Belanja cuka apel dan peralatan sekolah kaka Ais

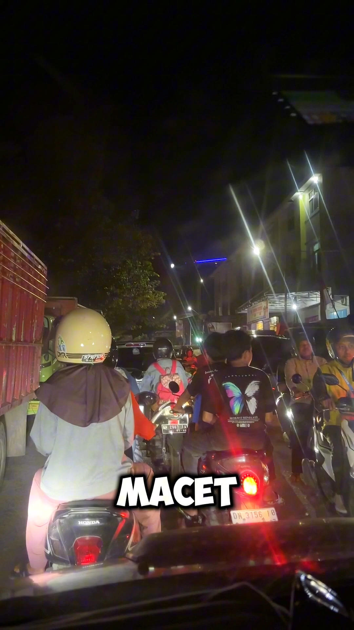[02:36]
macet di samping Pertamina Karena banyak sekali mobil Apa namanya?
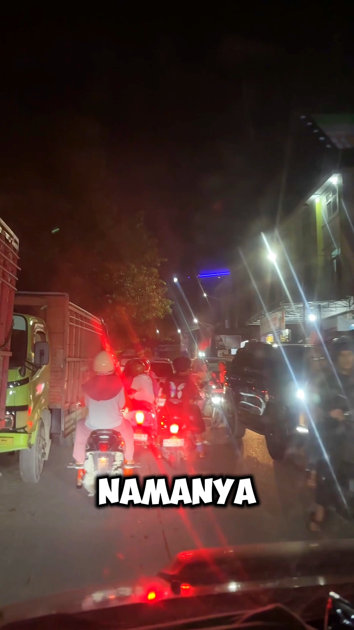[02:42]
Karena banyak sekali truk yang lagi antri Mau isi solar Jadi kita harus jalan
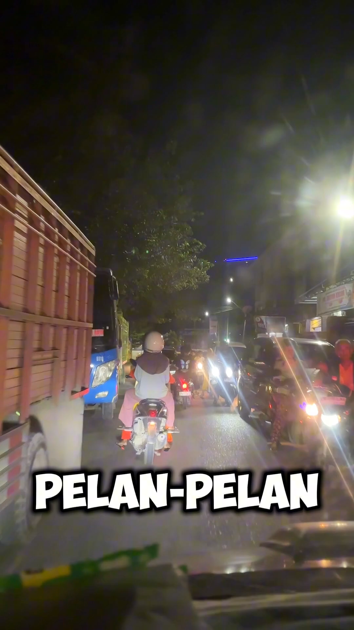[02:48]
pelan-pelan Karena jalanannya itu jadi sempit